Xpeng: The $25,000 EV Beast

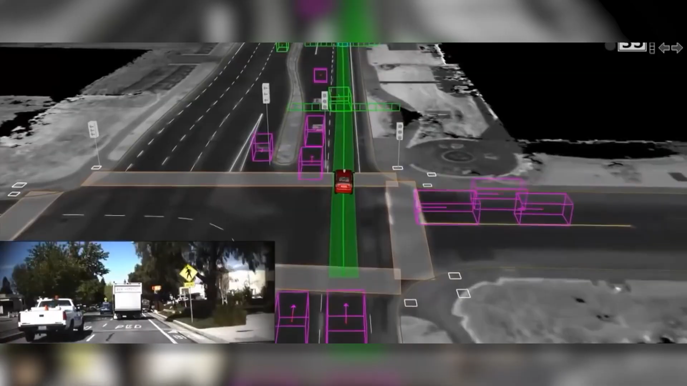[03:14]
as being considerably more extensive and more precise in its detection of cars pedestrians minor road barriers even in tunnels